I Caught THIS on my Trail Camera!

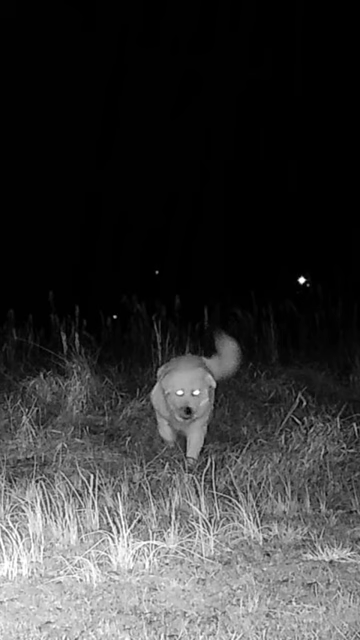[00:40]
We got him. It is a black coyote.
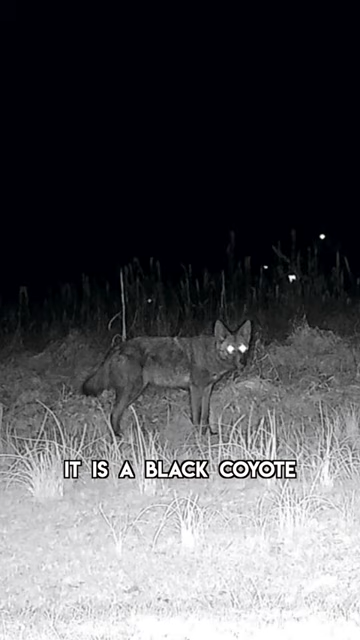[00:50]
Now, I've never seen a black coyote in real life before, and apparently, they are pretty rare.